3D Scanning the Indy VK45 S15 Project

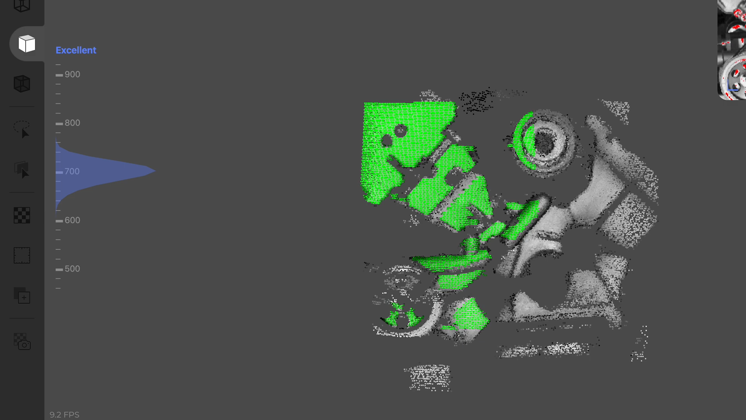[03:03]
you'll need to keep it in that mid range where it's blue to get the best surface scan
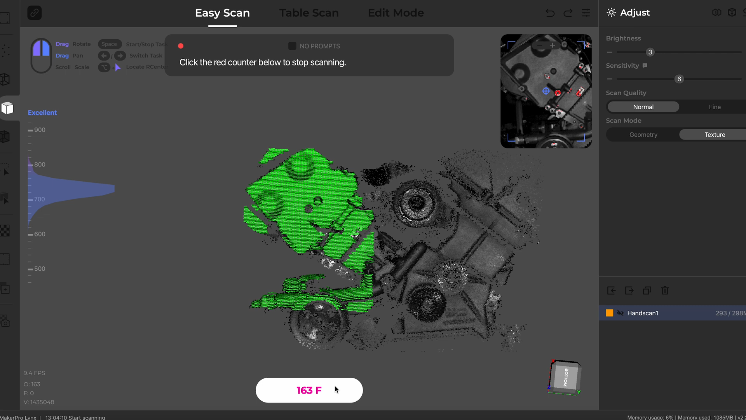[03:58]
so as you can see all of the green data there is basically everything that the scan is picking up
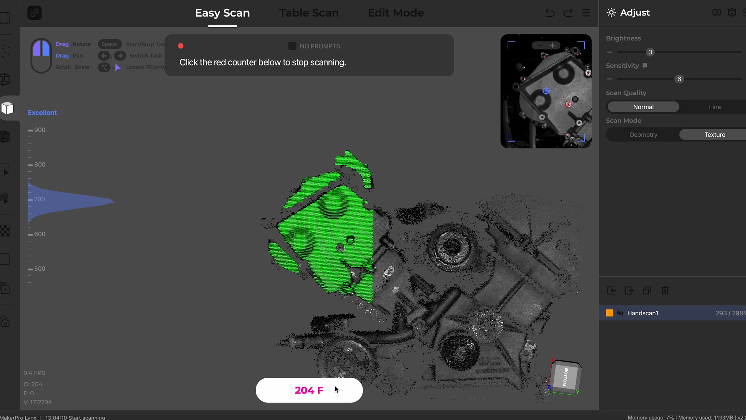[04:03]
and so it will start to build a model on what it's scanning what has scanned
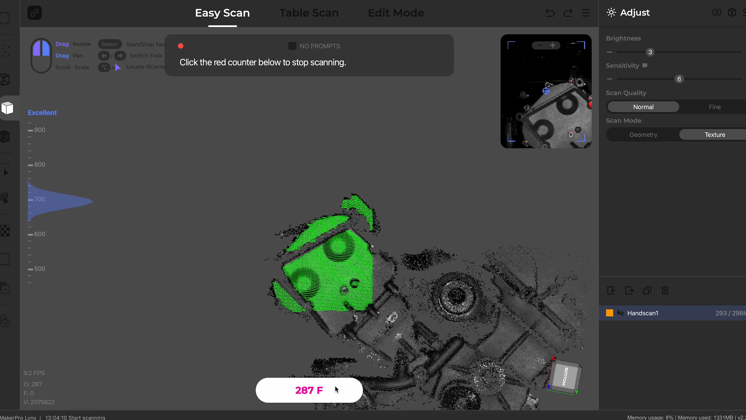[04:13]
and then from all of these little data points it'll uh it'll end up creating a texture model that is that
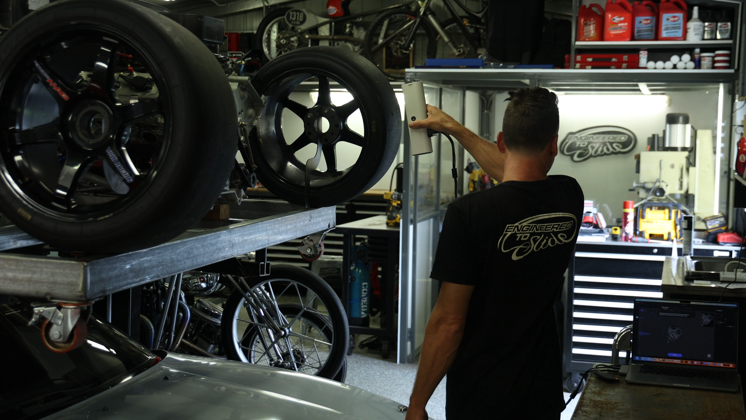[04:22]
is exported in an obj file that you can then use in whatever
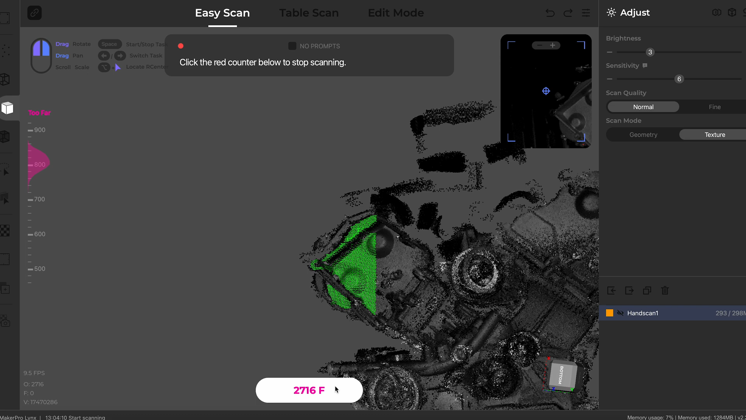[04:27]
cad software that you are working with
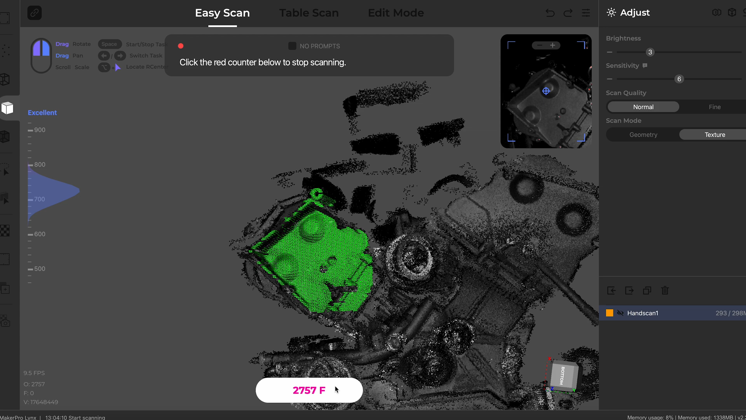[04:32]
so now i'll spend probably the next five minutes moving around this motor and and gaining all of this cad data to be able to build this
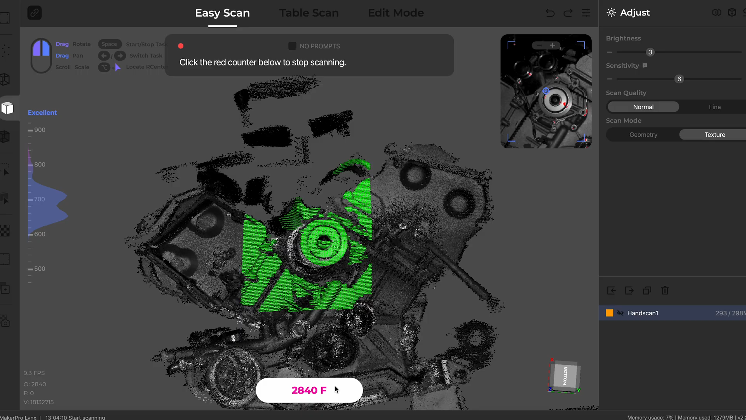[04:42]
model
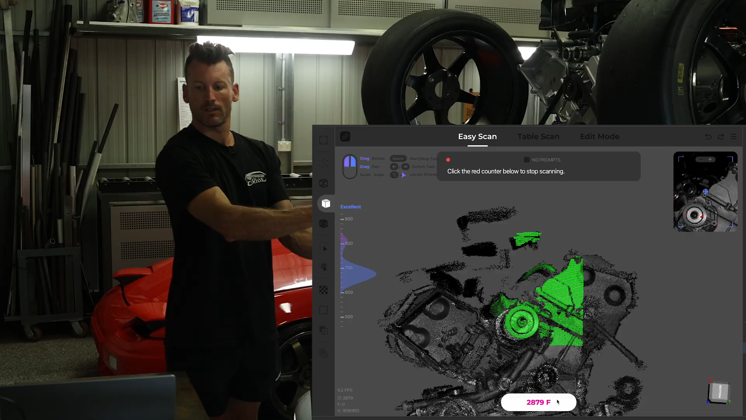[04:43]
you want to try and keep as much of the scan data in the window as possible that's all of the green shaded area move
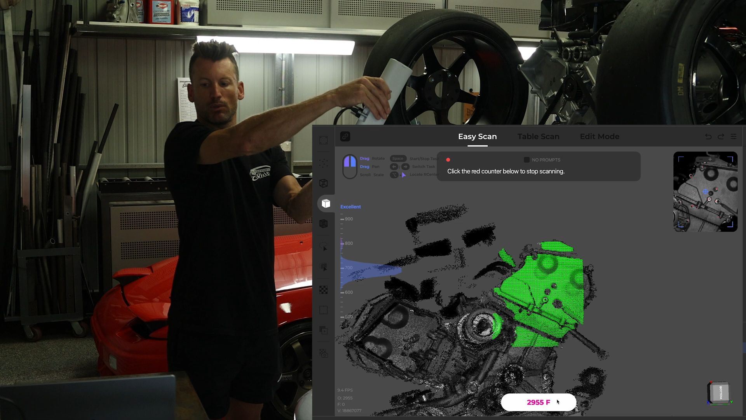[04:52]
it around to get a three-dimensional profile of that area
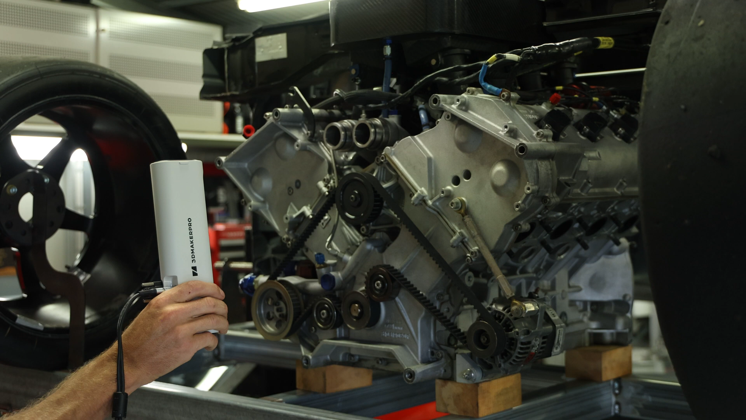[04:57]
so that you get the most little data dots in there as possible now
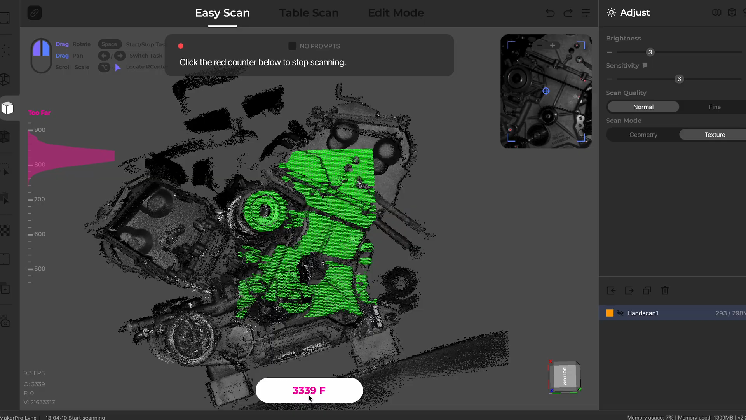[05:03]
that i've completed these preliminary scans of the front of the
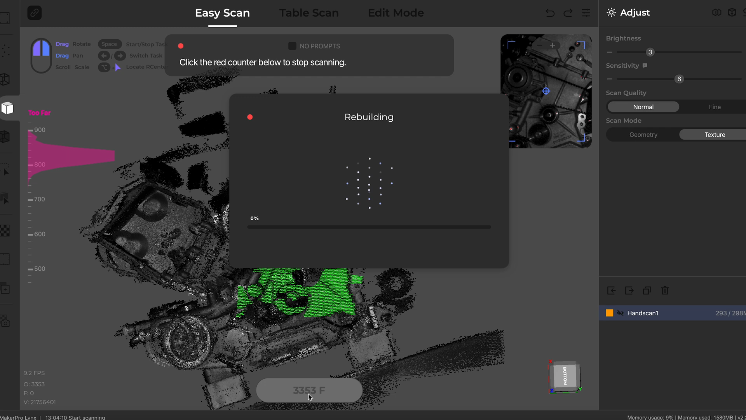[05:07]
vk45 indie motor i can bring them into my fusion 360 model of the
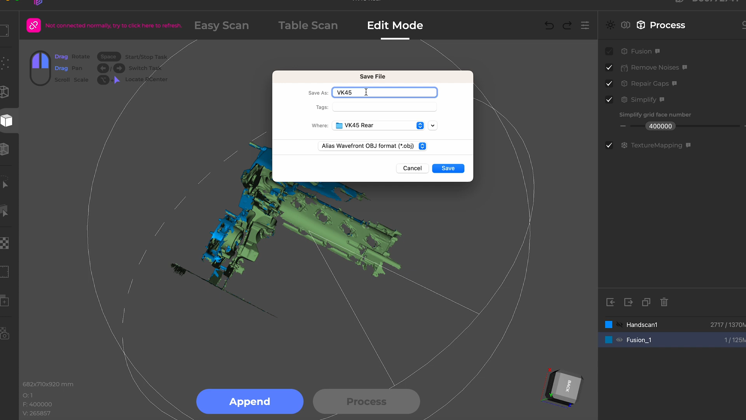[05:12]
s15 chassis or the roll cage which